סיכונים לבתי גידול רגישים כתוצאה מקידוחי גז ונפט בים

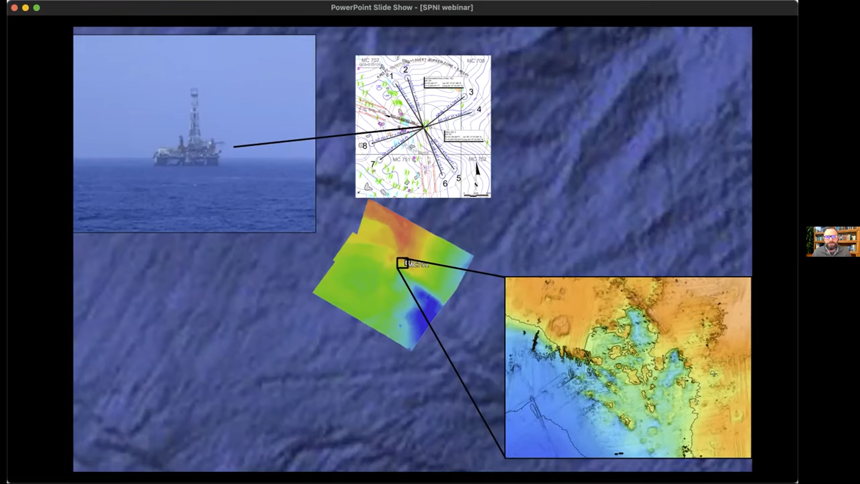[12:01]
And then in the inset is a site that we've been working for a number of years where there are corals and seep communities. And those are our high resolution bathymetry that we acquired by an autonomous underwater vehicle, an AUV. So what does that look like on the seafloor?